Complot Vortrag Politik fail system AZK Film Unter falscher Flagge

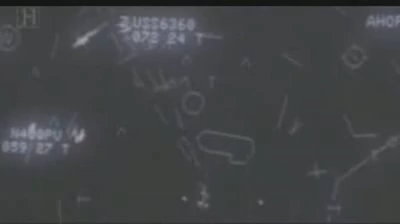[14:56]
ob der jetzt gehijackt worden ist oder ob er besoffen ist oder was auch immer der Fall ist.